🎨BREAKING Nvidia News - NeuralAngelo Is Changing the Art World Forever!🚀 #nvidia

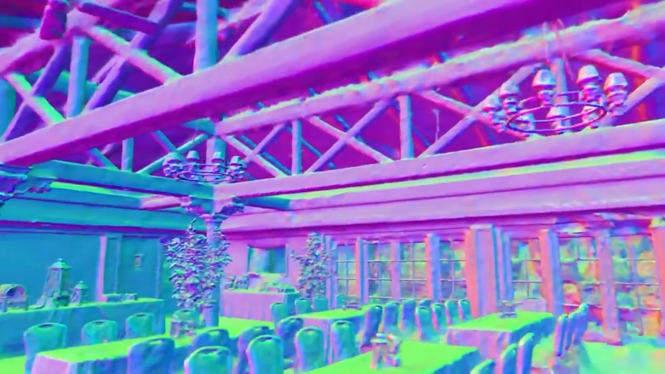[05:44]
Furthermore, it's worth noting that Neural Angelo captures every aspect of the 3D model,